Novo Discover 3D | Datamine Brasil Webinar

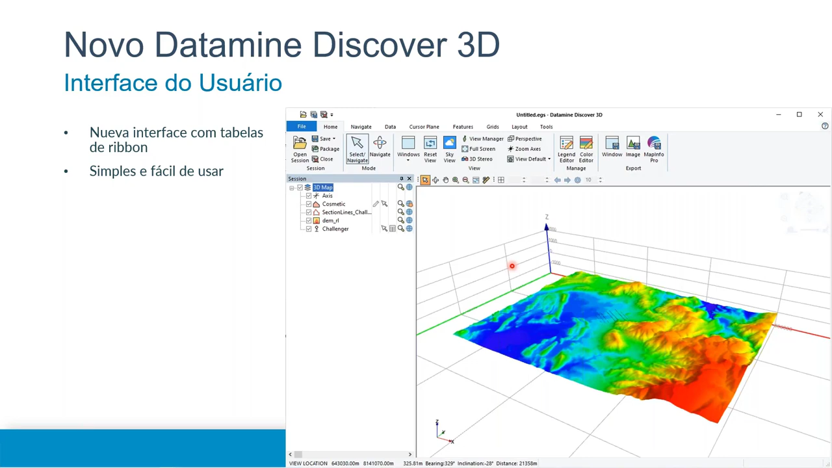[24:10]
é que se você trabalha com duas telas, você pode ter numa tela o Discovery 2D e na outra tela o Discovery 3D, e ir trabalhando com os dois em conjunto de maneira integrada. quais são as principais melhorias, características que foram
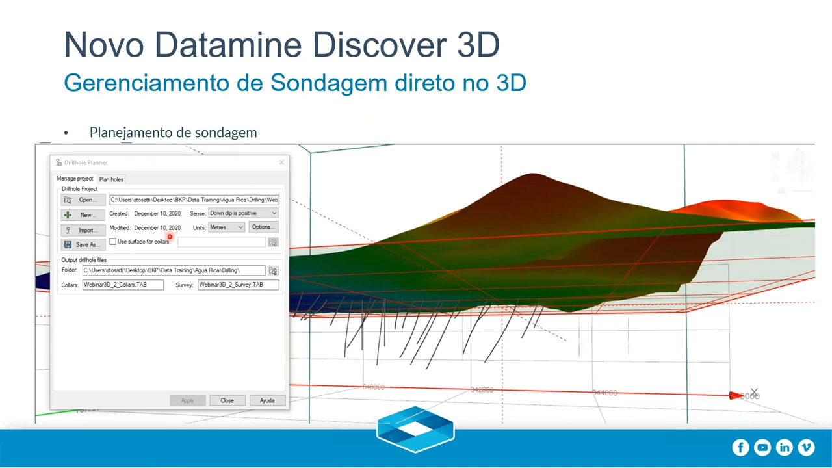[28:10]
Eu consigo aqui eu crio um novo projeto de sondagem baseado naquele projeto que eu tenho dentro do 2D e o diferencial dela é o seguinte eu defino aqui quais vão ser os meus novos furos que eu estou planejando e eu aqui dentro do meu próprio 3D eu seleciono quais são os meus pontos de alvo aí eu tenho até a opção de colocar se eu quero alvos em posições específicas ou se eu quero colocar qual é a posição do colar.
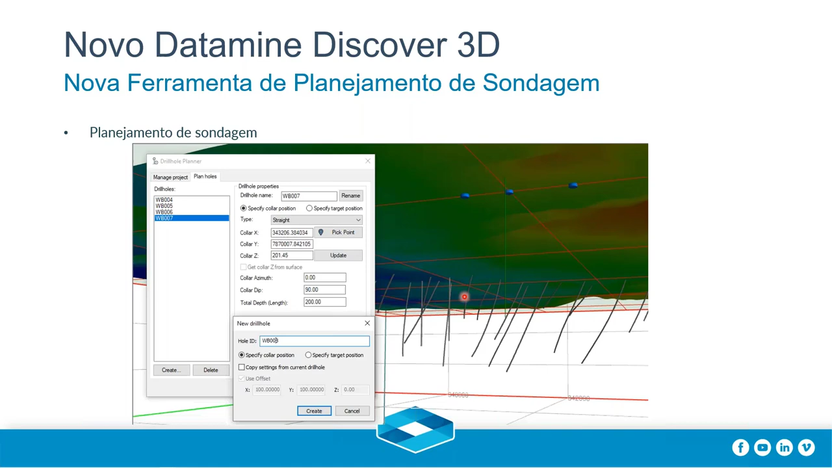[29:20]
para o campo e gerar a sua nova saudade como eu falei tem uma ferramenta específica agora para a gente trabalhar com trincheiras a gente tinha a ferramenta de
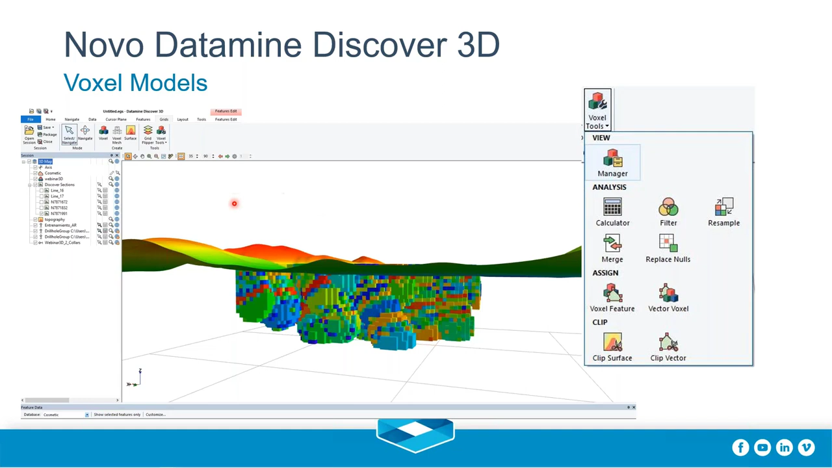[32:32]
de gritos e como eu falei ele tem as ferramentas que vão surgindo as flutuantes que dependendo do que eu estou fazendo do que eu estou visualizando a ferramenta do Voxel vai me dando outras opções eu tenho uma melhor interoperabilidade uma outra novidade